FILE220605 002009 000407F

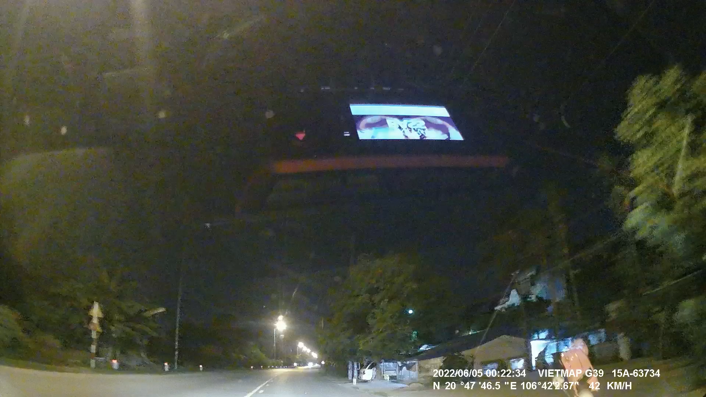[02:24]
Anh vừa đi quá đoạn rẽ. Quay phải. Đấy, núi quay đây. Đấy, núi quay đây.
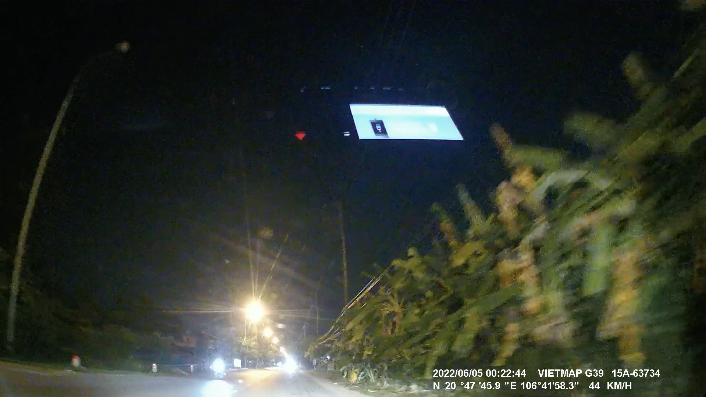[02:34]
Đây là rẽ trái, bố à. Rẽ phải. Ồ, nó biển báo ấy. Biển báo đấy là rẽ trái. Biển báo rẽ phải. Ồ. Đây này. Bên phía này là rẽ phải đúng không? Ồ, sao đây, đây. Bên kia rẽ phải. Đây. Bên kia rẽ phải về vào rồi. Nhà em đây, em không biết là núi nào vào nhà em.